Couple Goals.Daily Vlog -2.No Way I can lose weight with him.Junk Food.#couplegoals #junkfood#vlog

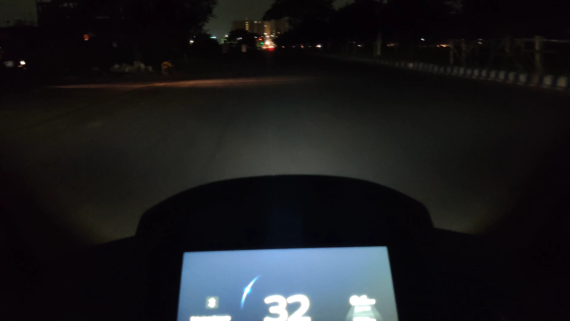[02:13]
तो देखिए इतना अंधेरा में ओला का लाइट देखिए कितना मस्त है और हाई बीम तो और अच्छा है।